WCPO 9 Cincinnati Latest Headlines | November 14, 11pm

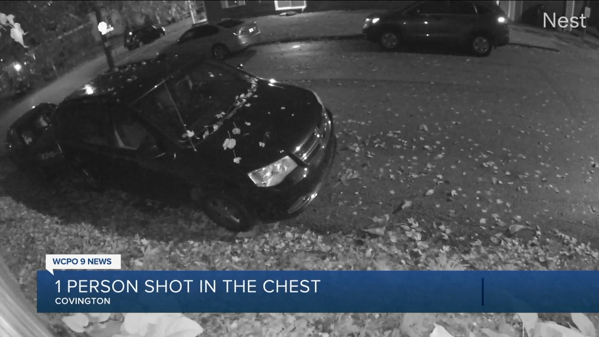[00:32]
A neighbor on Herman Street caught the sound of that gunfire on Ness security video. The woman is in serious but stable condition at UC Medical Center.